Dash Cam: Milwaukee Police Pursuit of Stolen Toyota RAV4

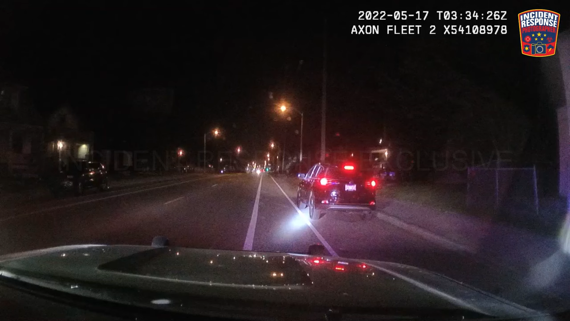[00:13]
Driver, roll down your window. Here. Robbery, hard to run around. Clear, clear, clear, clear. Northbound Hopkins from Hampton.